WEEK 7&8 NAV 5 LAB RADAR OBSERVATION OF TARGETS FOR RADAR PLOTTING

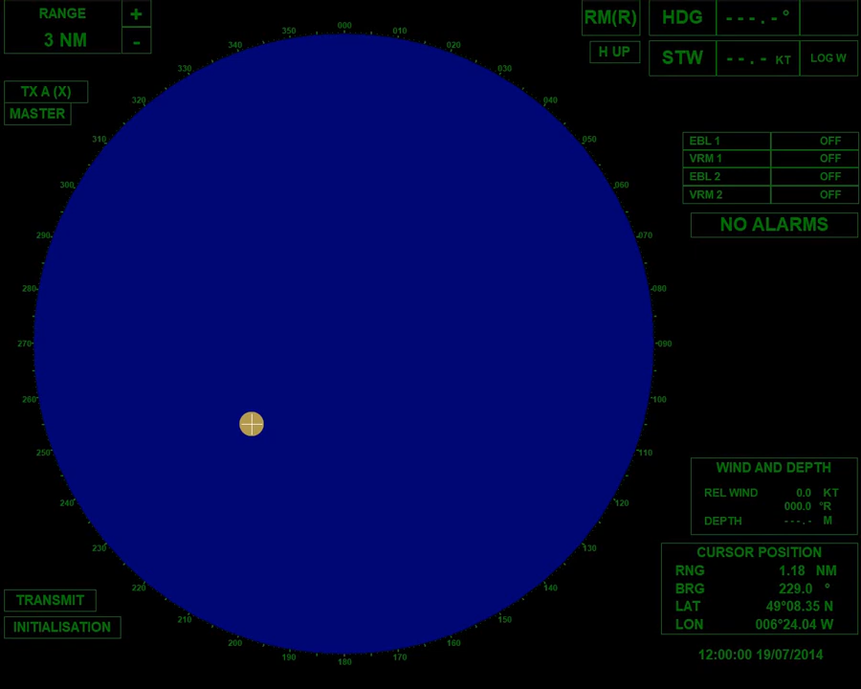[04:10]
Hello. Good afternoon. Good afternoon. Okay, Romer. Okay. Right, so, this is our bezel. Dali ah. Ayan, hide na lang.
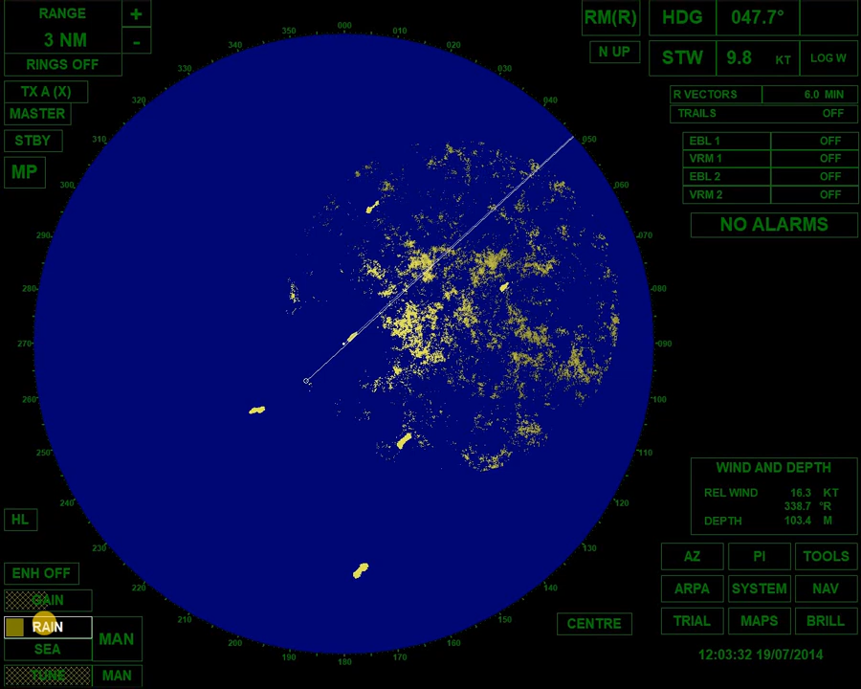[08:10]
Okay, kita nyo, nilep click ko. Nilep click lang, then gagalawin nyo yung miles. Okay, left click, and then it will reduce the rain. Okay, ngayon, tingnan natin, medyo maulan, at yung sa dagat din, meron din sea clutter. Okay, we will also adjust the sea clutter. Okay, yung interference nito,
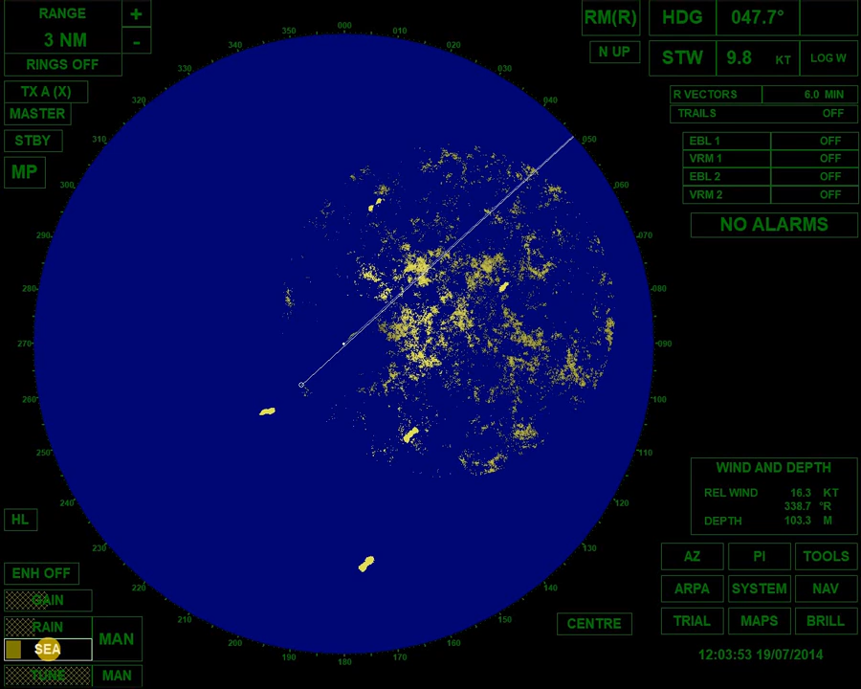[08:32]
we will check which one is being affected. Ayan, medyo nababawasan. Ibig sabihin, malakas ang sea clutter. Okay?
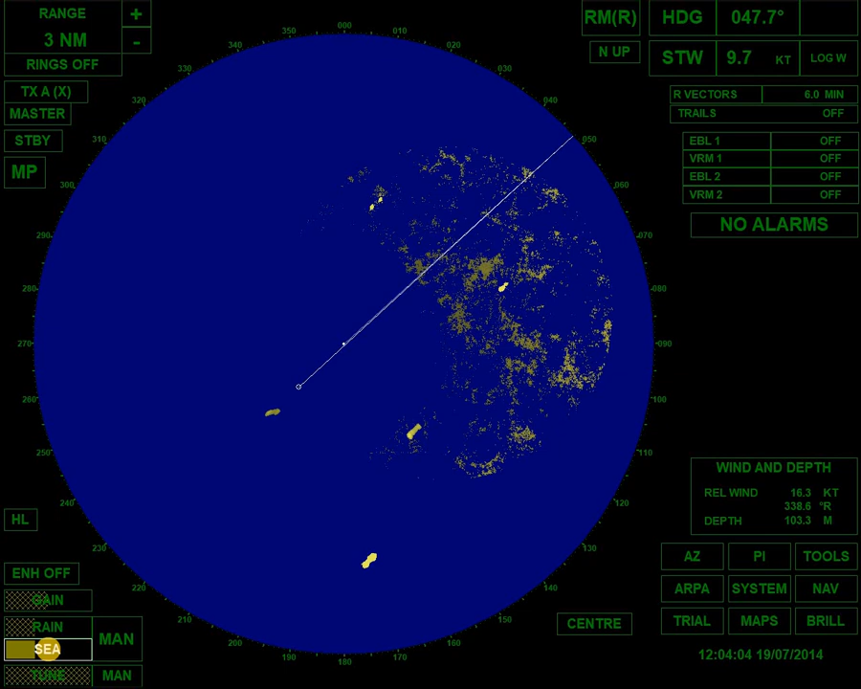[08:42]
Now, yung rain, pwede nating dagdagan. Okay, lakasan natin. Ayan, yung efekto ng rain, malakas. Okay, then, bawasan natin yung sea. Tingnan natin. Kasi, huwag natin uubusin. Kasi, yung mga maliliit, hindi natin madedetect. Okay, yung rain, bawasan natin. Okay. So, pag bad weather, gagamit tayo ng large poles.
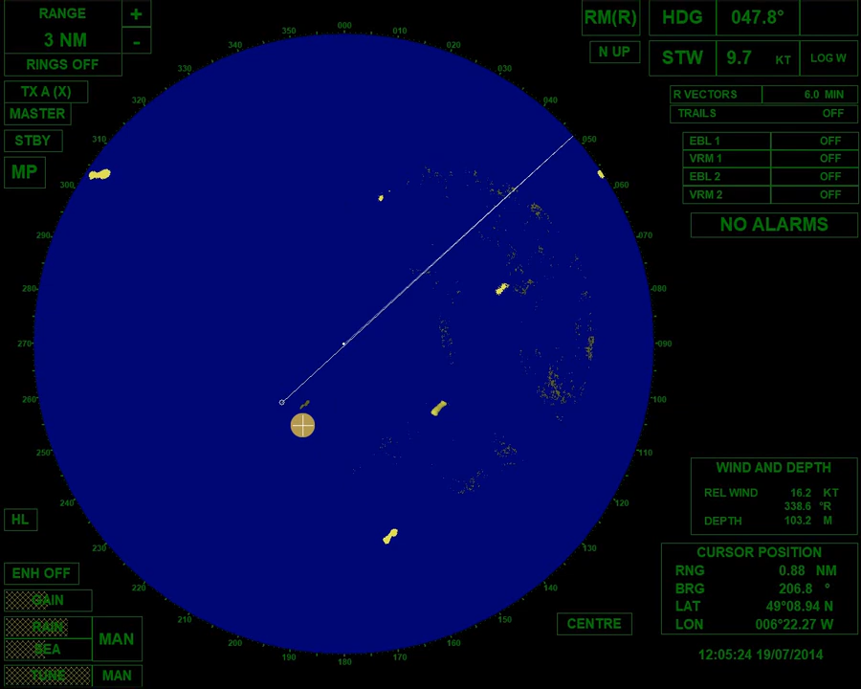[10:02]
Kaya, binabawasan natin. But not too much, guys. Hindi masyado. Kasi, pati yung barko, mawawala. Okay. Ayan. Ngayon, balik tayo sa ARPA radar. Okay, alam na natin yung mga setting. X-band lang tayo. X-band. Okay. Pagka 24 miles na yung target, S-band. Eh, 3 miles pa lang yan eh. O, 6 miles. Okay. So, hindi pa tayo mag-S-band dyan. X-band lang. Okay. Ayan. Pang malapitan. Yung S-band kasi, pang malayuan yan. Okay. Ito yan yung 6 miles.
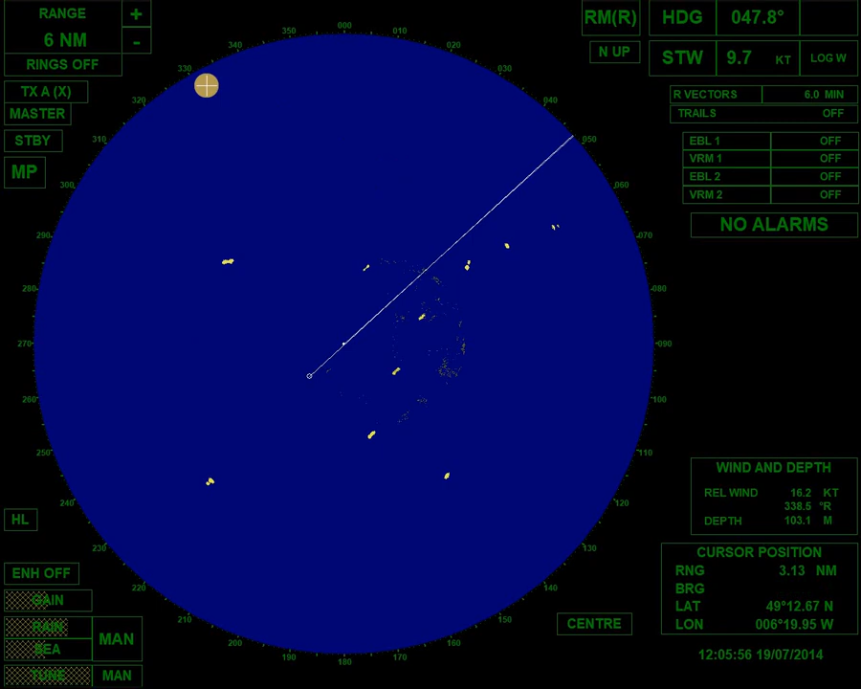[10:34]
Okay. We can activate the rings. Okay. Every ring is 1 mile. So, pagka inactivate mo yung ring sa 6 miles, 1 ring is 1 mile. Nakalagay naman dito yan, guys. Dito, banda. Okay. Ayan. So, yung ring. So, makikita natin, may barko sa ating katabi. mga 1 mile, starboard side dito. Okay. Nandito tayo sa gitna. Ito tayo.
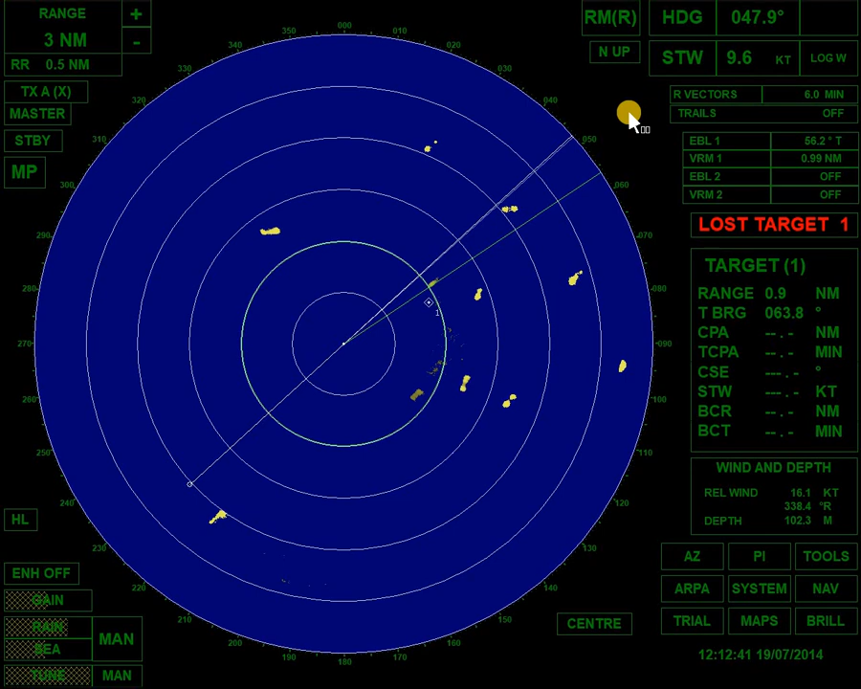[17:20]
Bearing. Zero five six. Zero five six. Range. Zero point ninety-nine or one nautical mile na lang. One nautical mile. one mile range. Okay. That is target number two. Okay. Babalik tayo sa target number one. Ito yun. Target number one.
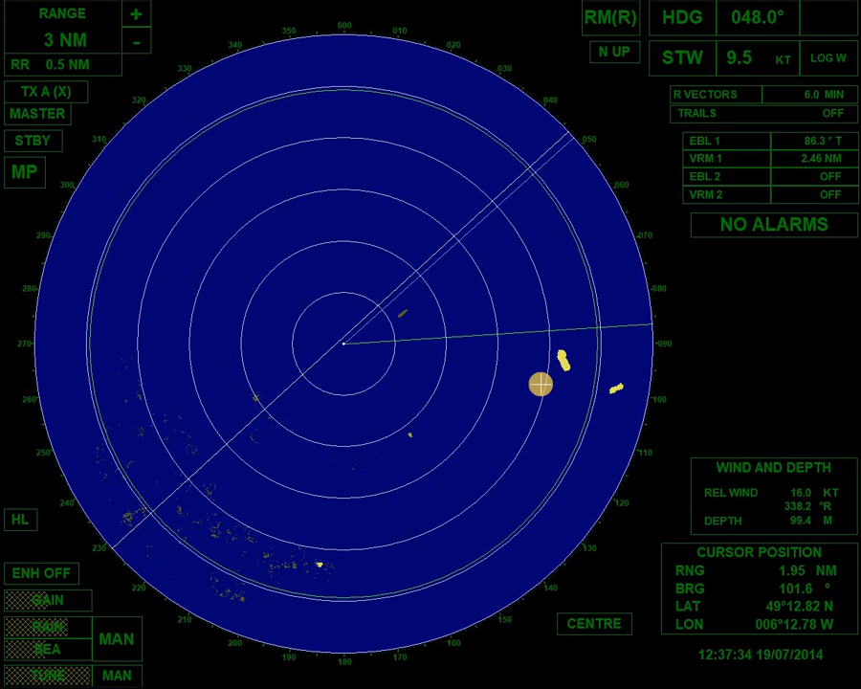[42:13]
Siguro Naintindihan Nyo Na How It Works Diba Okay Kuha na lang tayo Ng isa May lumitaw na Naman Sa Three Miles Actually Itong Three Miles Malapit Ito Dapat Mga Six Miles Six Miles Dapat Ang Kuha Natin Ayan Kaya Lang Itong Malapit Kasi Malapit Na Inukuha Natin Okay Sa Six Miles Range Tayo Itong Target Na Ito Okay Na Ito Lalagpas Na Ito Na Lang Yung Katabi Niya Hindi pa Natin Nakuha Nanto Target Ano Na Tayo